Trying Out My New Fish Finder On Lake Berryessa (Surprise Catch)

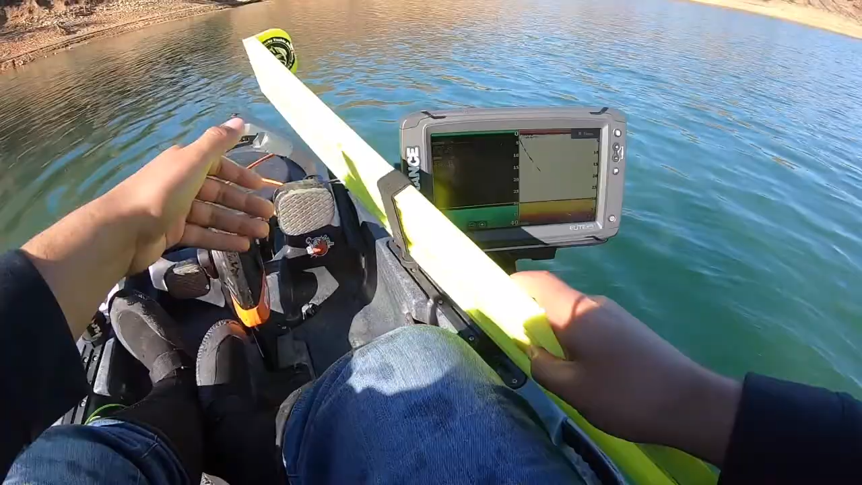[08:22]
They were pretty deep. 47 feet of water.
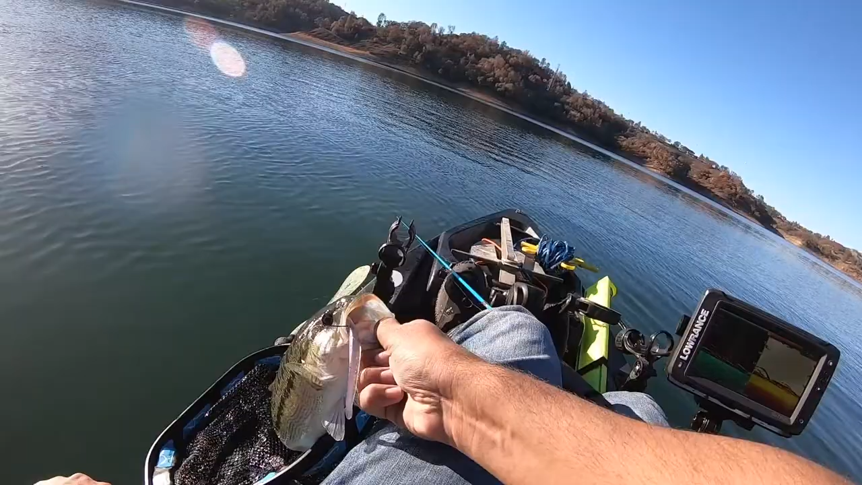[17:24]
look at that look at the screen they're right at the bottom just plain down it's a little bit nicer one long longer